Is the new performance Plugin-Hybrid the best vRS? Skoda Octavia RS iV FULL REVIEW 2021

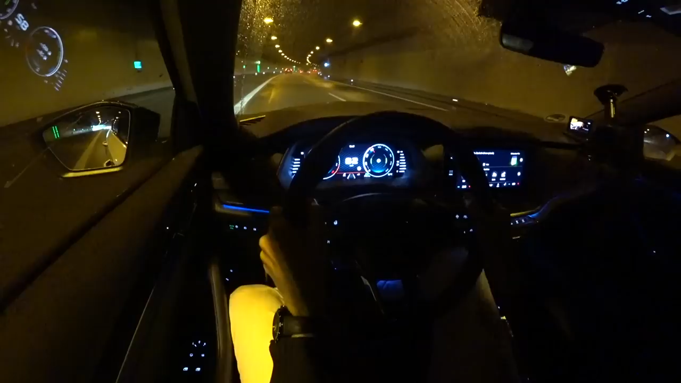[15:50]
Therefore, when accelerating, you can see out here, so ambient lighting is actually quite nice. So, the road was a little bit wet. So you could see, maybe also in the instruments, there was some wheelspin.